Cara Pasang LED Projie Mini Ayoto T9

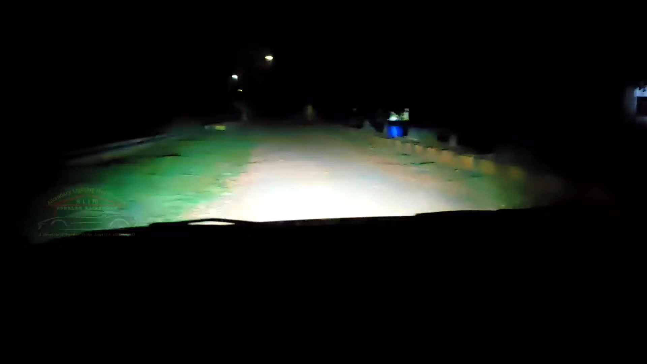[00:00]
Coba jauhnya. Wow, bisa senter hantu.
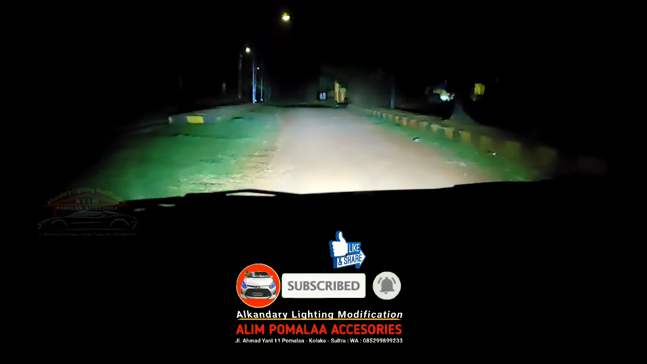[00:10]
Ya, lampu jauhnya bisa senter uka-uka.